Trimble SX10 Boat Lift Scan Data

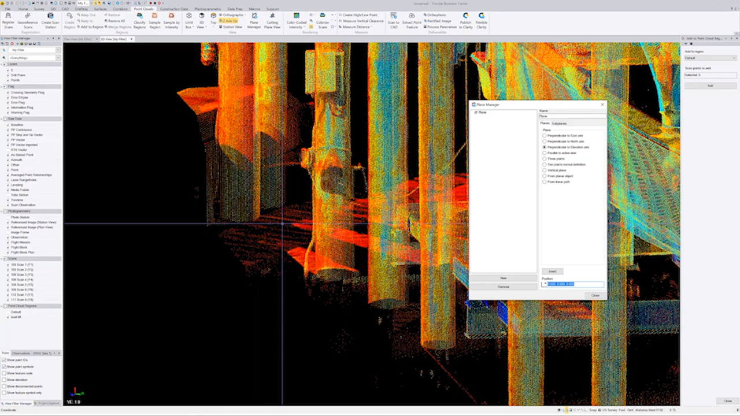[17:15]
So, I'm going to click right here. I'm going to close that.
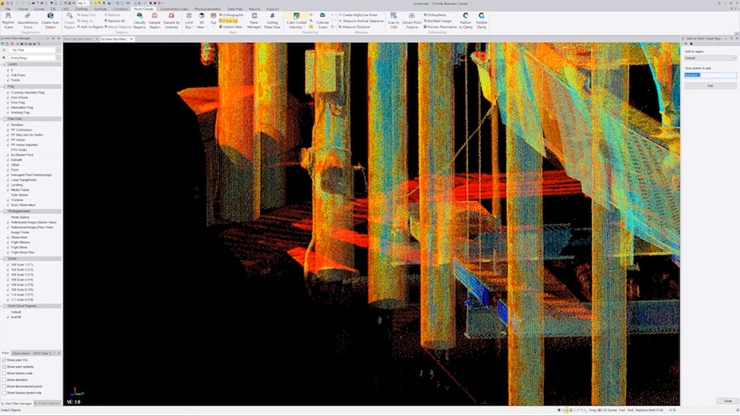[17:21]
Then you want to go into plane manager. There again, I've got a video on cutting planes. I probably need to update it. But, I've got that as well. So, I'm going to close this.
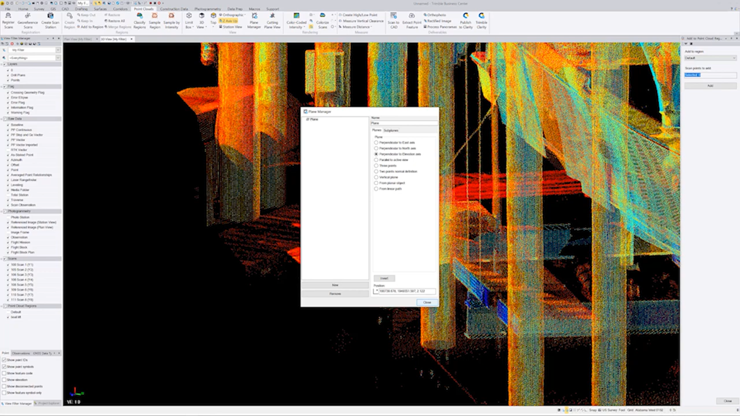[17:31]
And I'm going to go to cutting plane view. So, it's going to give me a split screen. So, if you're like me, I like running two different monitors. So, you can go into float view right here. And you can take this bottom piece and float it over to the other screen. Which makes it, I'll just show you. See, once it's in this float mode, you can't see it. But, I'll make it leave.
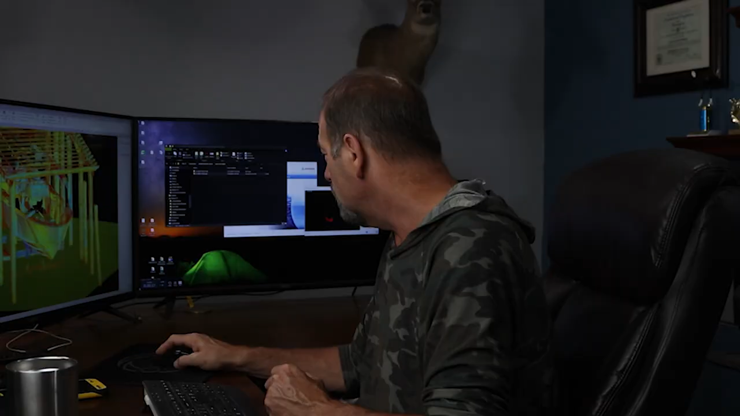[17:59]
I'll just put it on the other screen. Bring it back. Okay. So, if we were to look at this. So, you can see where my plane's at down here. Okay.
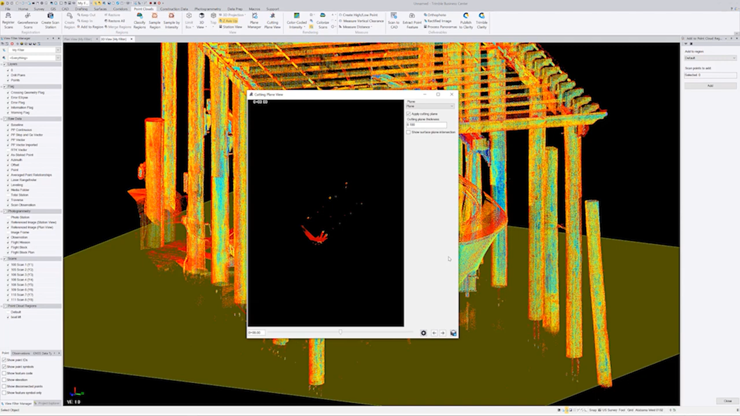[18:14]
So, I picked that walkway down there.
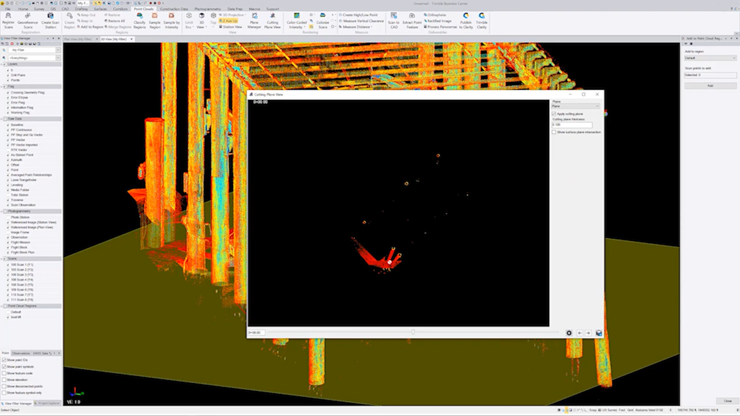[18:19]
So, you can see there's my walkway right there. So, let's say I went up one foot.
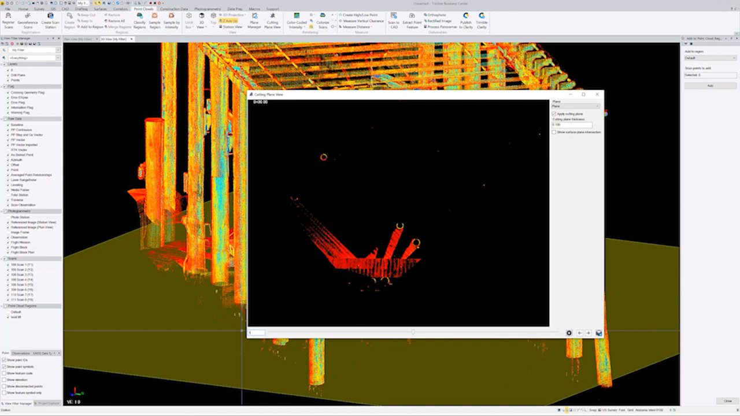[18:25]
Enter. Boom. So, I go up one foot. Now, you can start seeing this. I don't know what is going on with this thing. I don't know why it does that to me. But, it just drives me nuts. It doesn't interfere with anything. It's just in my way. Okay. Um. So, I can go in here if I want to.
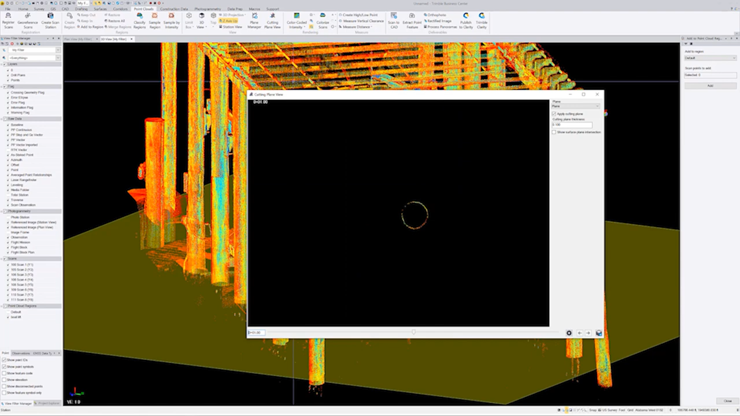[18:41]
And, I can go up here to CAD. And, I could say circle. Three point circle. This is why you need it on the other screen. Um.
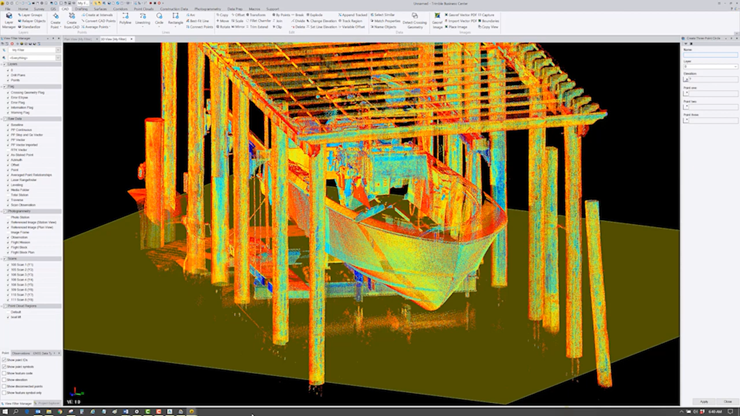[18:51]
Where'd it go? There it is. So, I could do a three point circle in here. Um. So, if I go to point one. Ah. See, this is a problem having a float view on the same screen that I've got this on. Um. Works better when I put it on the other screen. So, um.
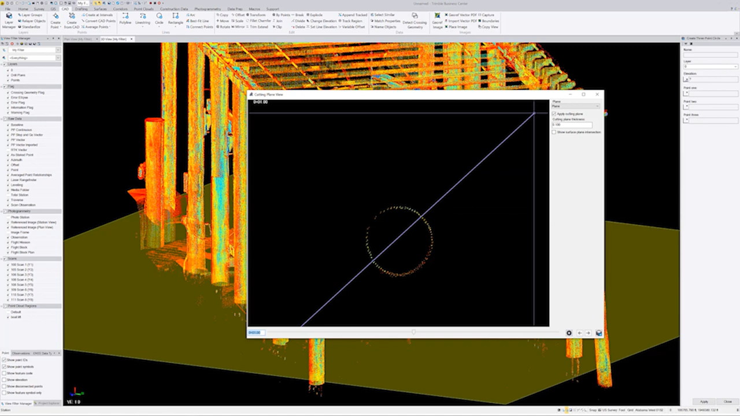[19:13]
Let's see if it will let me. Let me just close this. Let me go back into point clouds. Because that is going to drive me nuts.
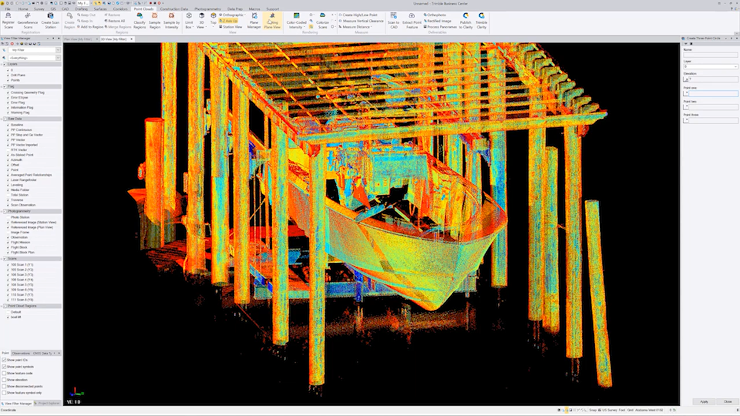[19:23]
Cut in plain view. So, anyways. Here we are. This will work a little bit better. So, if I go point one over here on the right.
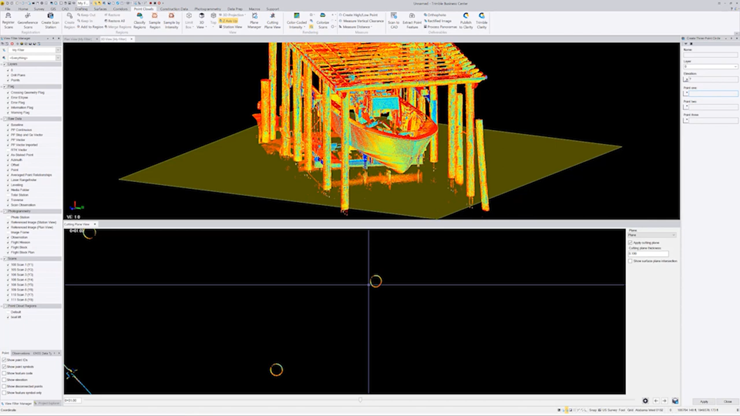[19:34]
On my circle. And, I go click. Click. Click. You can see it created a circle in there. I'll probably need to go in here. Like. I'm not real crazy about that circle. So, if I do an undo. And, I go in here and look. Also, you've got snaps. That you can use. So, uh. I'm going to do point. End point. Free. I'm just going to say point. So, I can also change the thickness of this thing. So, if I say point zero five.
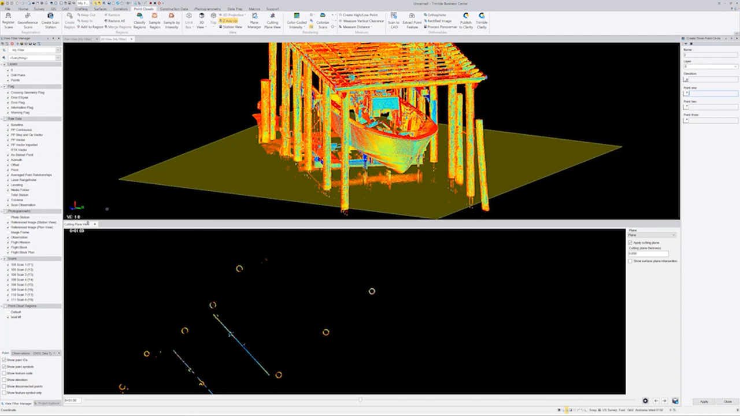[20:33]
That point. Maybe that point. Okay. So, that. That looked pretty good. I can go with that. So, let's say that. And that's at one foot off the water. Right? So, let me. Let me do this. And show you.
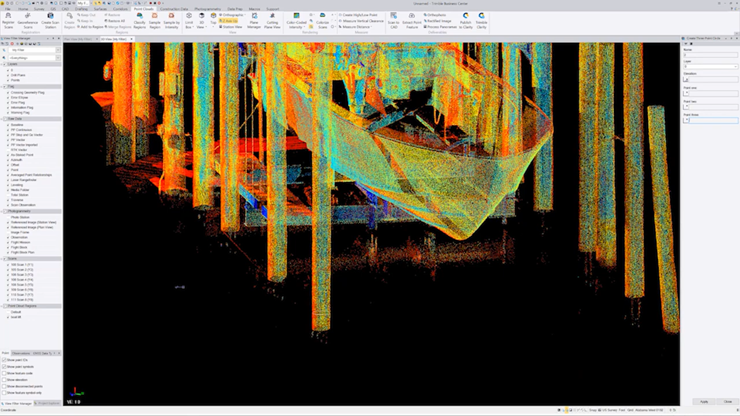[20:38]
If I go in. And I turn my scans off. You're going to see that. So, at that point. I can go in. And do whatever I want to. As far as. Going in. And creating a point. In the center of that. You know.
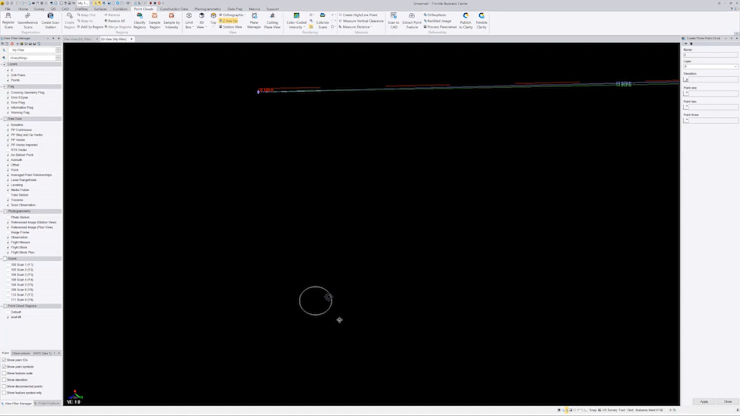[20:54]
Or whatever I need to do. But that gives me something to measure from. So, that's how you use the scanning stuff. To actually. Um. Create this. Because this.
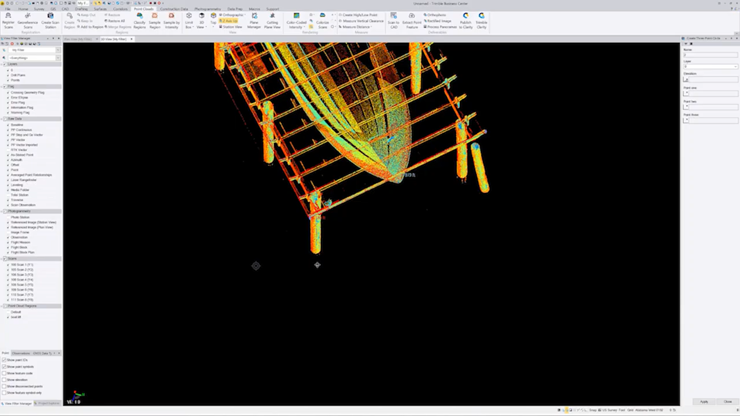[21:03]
To me.
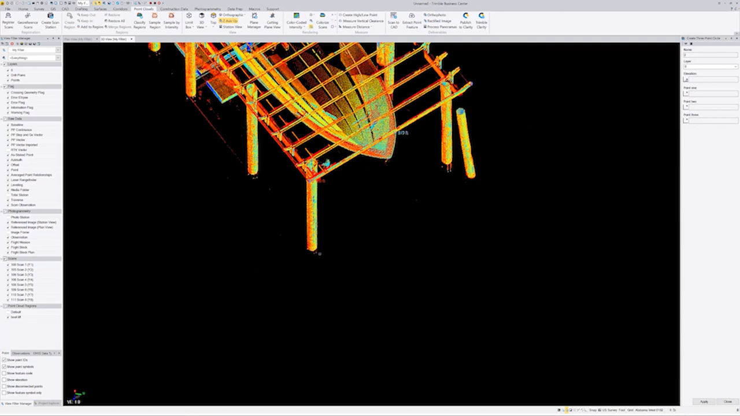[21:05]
The SX10 just changes everything. Because. Look at what I have here. To work with.
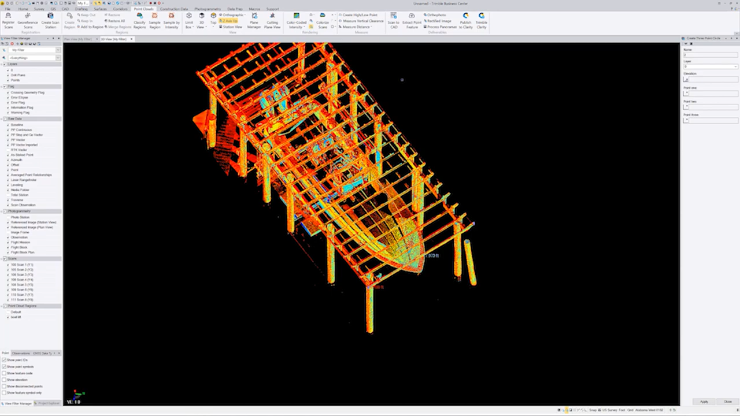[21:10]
So, I scan this out in the field. But look at the. The amount of information. I don't have to create a 3D model.
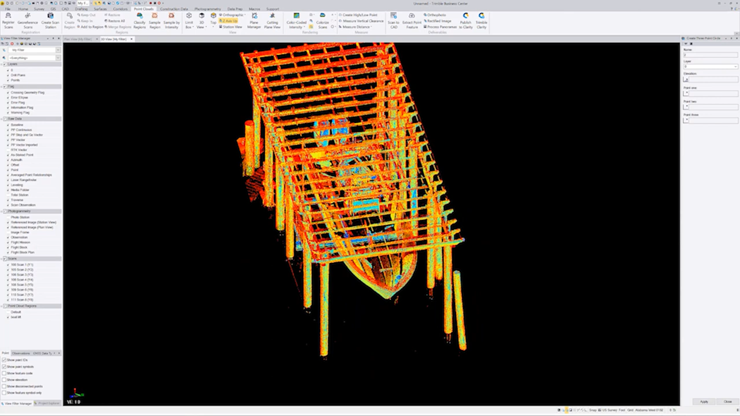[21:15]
If I wanted to. I could. I could go in here. Using those circles. And do some other stuff.
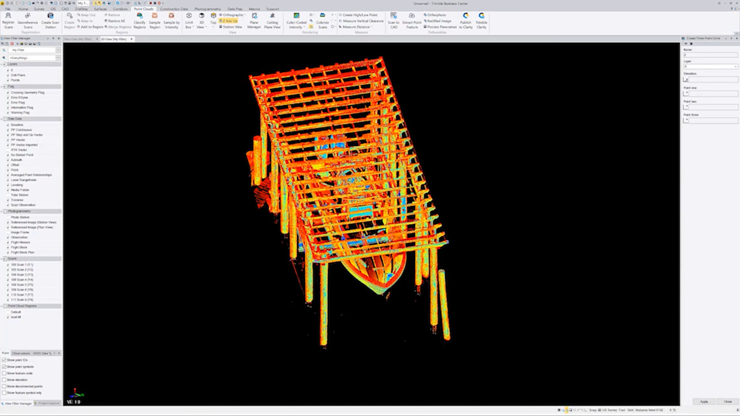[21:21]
In the cutting plane. Take that DWG to Civil 3D. And I could actually create a 3D model. If I wanted to. But as a surveyor. That's not what I need. What I need to know. Is. I need to know.
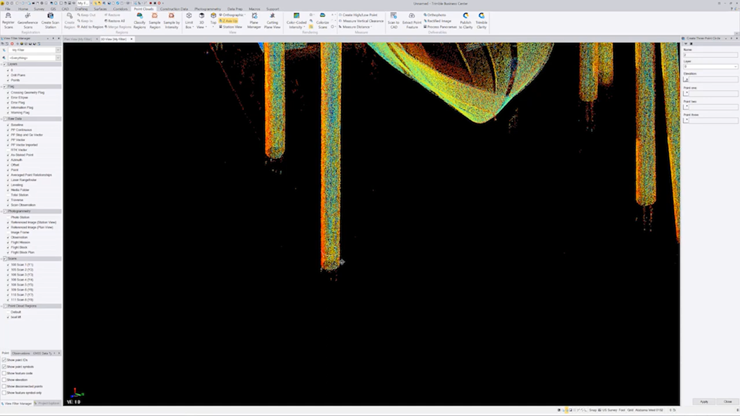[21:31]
Where these things are at. So, let me show you something real quick. I know this video is getting a little bit long. But. Um. If I go back to cutting plane. And this is where.
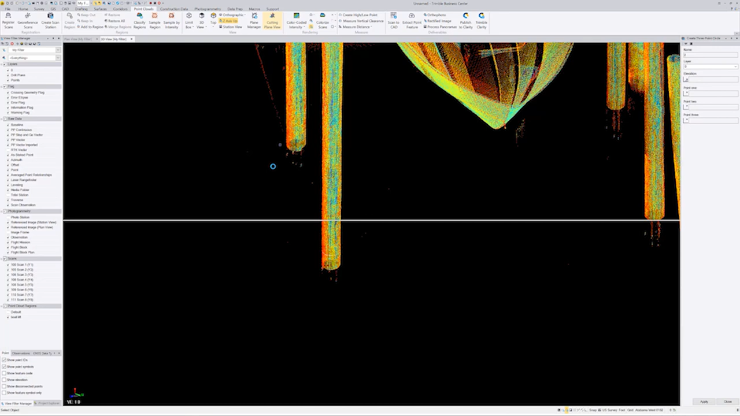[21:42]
To me. The. The level of data that I get. The information I get. Is so powerful. Because. This is going to court. So, if you're sitting in court. And you go.
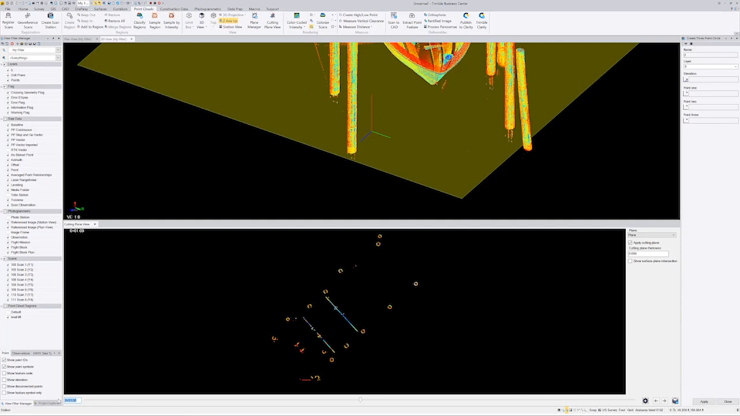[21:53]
Well, if you look at this thing. At. Um. Let's say. 15 foot. So. At 15 foot. We don't have a piling. But if I go down to. Let's say. 14.5. Now. Looks like. I'm at. I'm about. At the top. Just. Almost. At the top. Of the pilings. Let's go down to 14. 14. Looks like. I'm about. At the top. Of the piling.
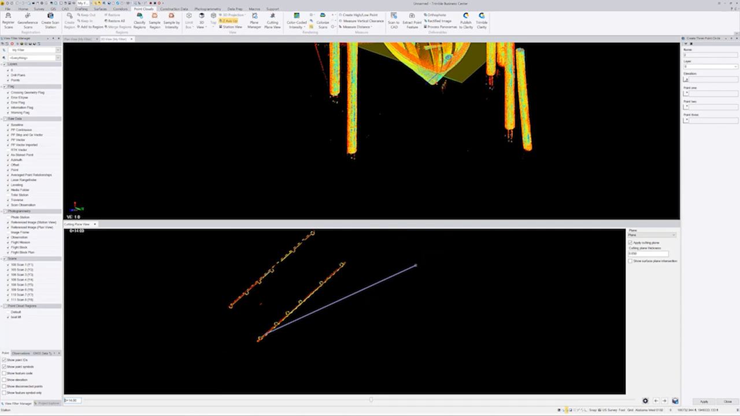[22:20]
Okay. So. I could go in and measure. I could actually go in. And. Over here.
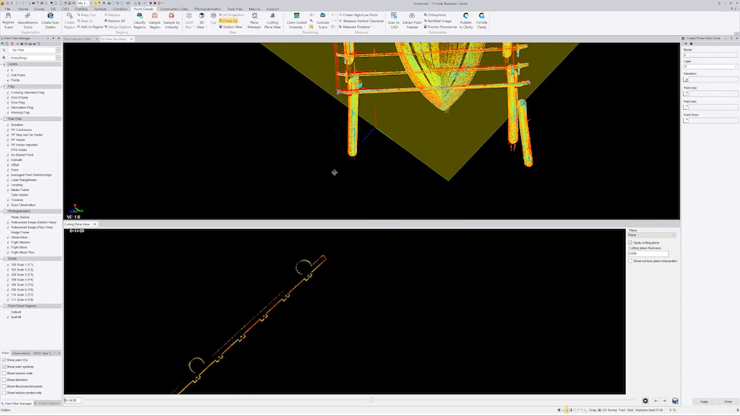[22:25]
And I could actually. Click. Up here. Somewhere. And I could see. Whoops.
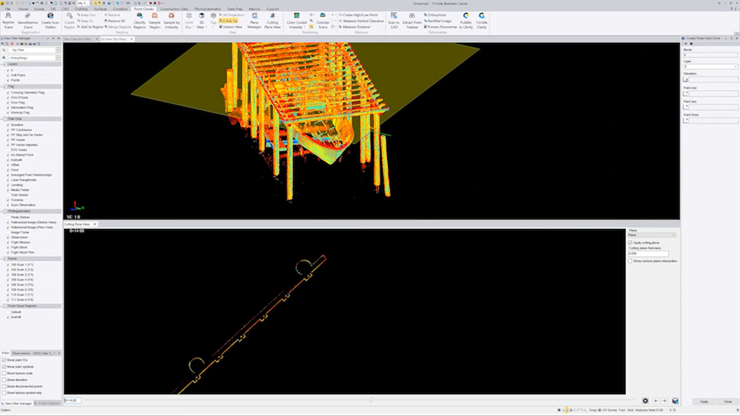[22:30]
I think I got flipped upside down now. Well that's. There we.
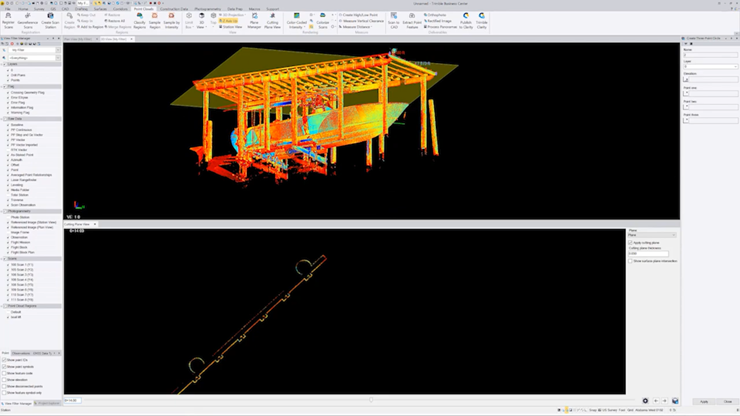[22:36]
Wait a minute. Yup. Because I got my plane. All the way up top. So. Uh. If I was to go in here.